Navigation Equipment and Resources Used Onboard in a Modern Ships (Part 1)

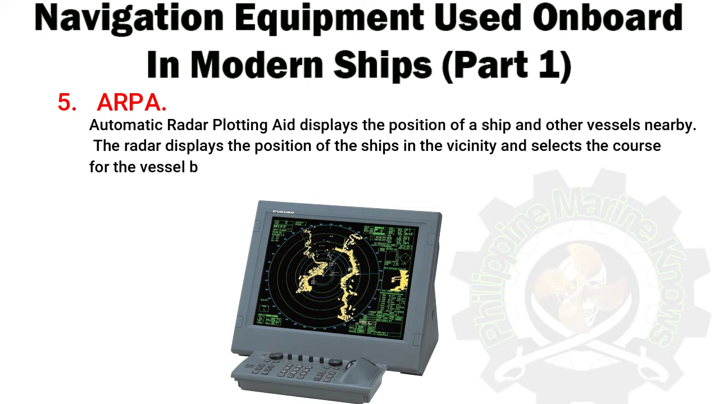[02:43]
The radar display the position of the ships in the vicinity and selects the course for the vessel by avoiding any kind of collision. This bridge navigational equipment constantly monitors the ship's surrounding and automatically acquires the number of targets, in this case, ships, boats, stationary or floating objects, and plot their speeds and courses respectively. It also presents them as vectors on the display screen and constantly updates the parameters with each turn of the antenna by calculating their nearest points of approach to own ship and also the time before this will occur.
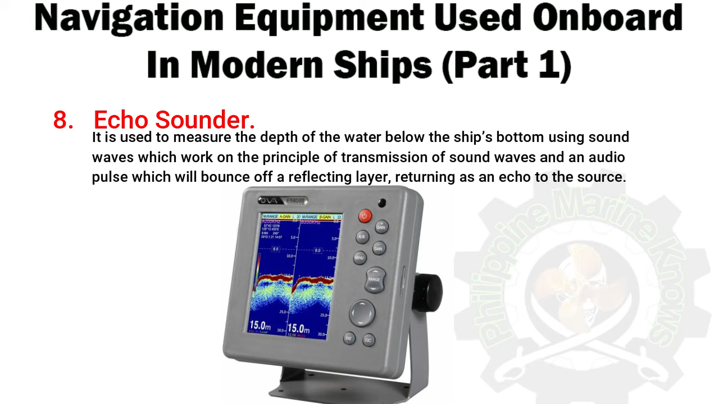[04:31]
It is used to measure the depth of the water below the ship's bottom using sound waves which work on the principle of transmission of sound waves and an audio pulse which will bounce off a reflecting layer, returning as an echo to the source. 9. Electronic chart display information system .